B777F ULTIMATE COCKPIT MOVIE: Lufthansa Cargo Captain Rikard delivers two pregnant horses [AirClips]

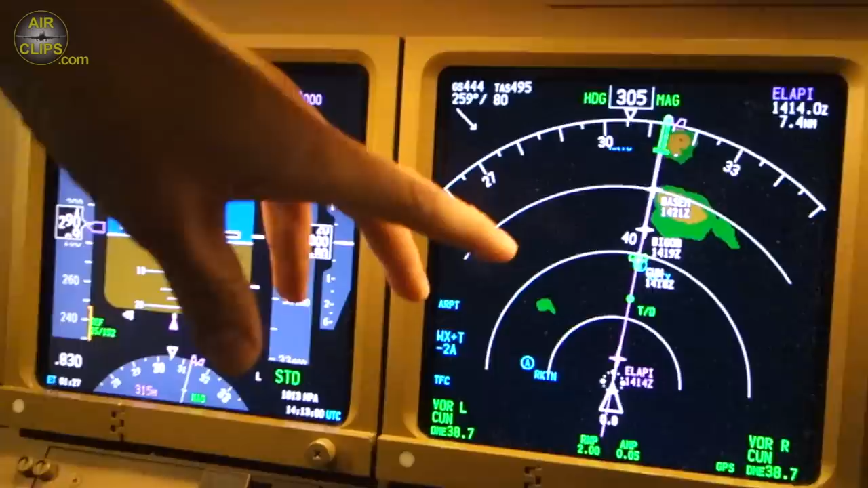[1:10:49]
there are ice contents or lots of water, it may damage the plane even. We try and fly around it, circumnavigating,
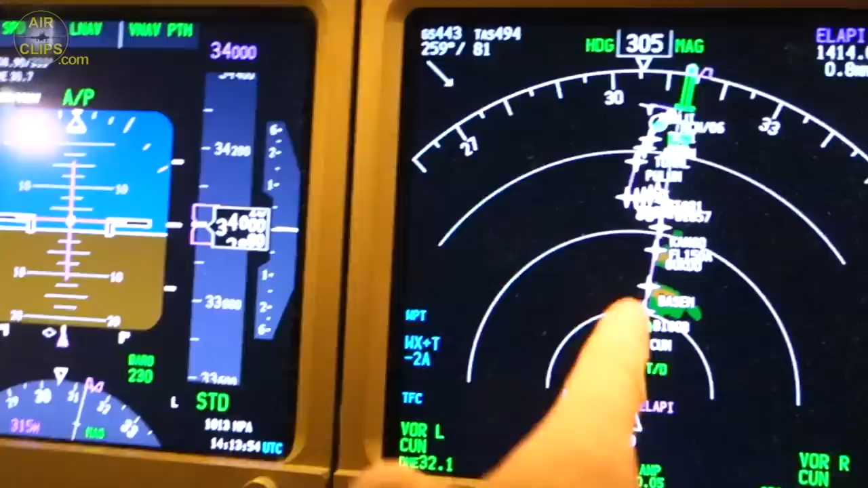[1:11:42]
just southwest of the cloud and continuing past it, so it shouldn't present any obstacle for us for the flight.